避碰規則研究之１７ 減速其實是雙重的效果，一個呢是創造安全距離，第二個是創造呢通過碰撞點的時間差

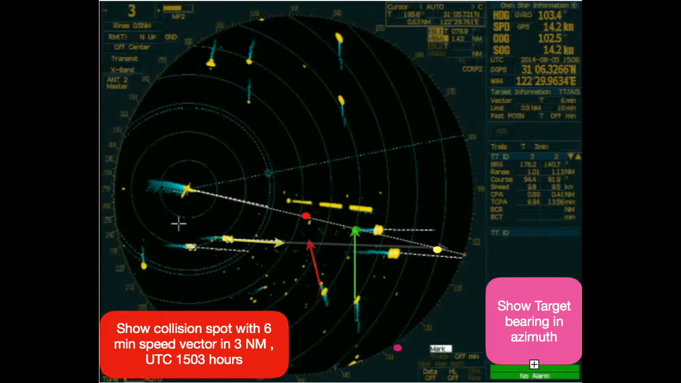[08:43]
8度的航向那试试看呢这个航向等到呢这条红船过了以后再呢走回原来的航向